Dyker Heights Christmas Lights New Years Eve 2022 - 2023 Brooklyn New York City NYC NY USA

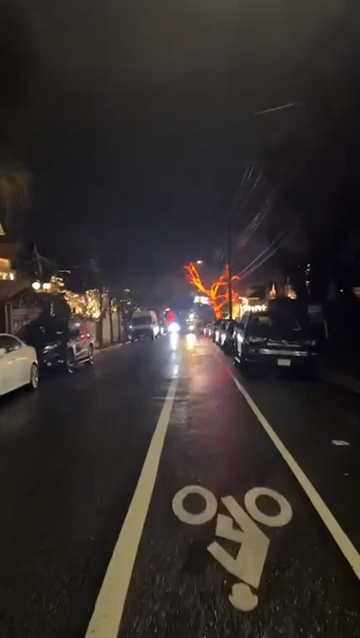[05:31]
You'll see everyone stops there. Because that is where it all began.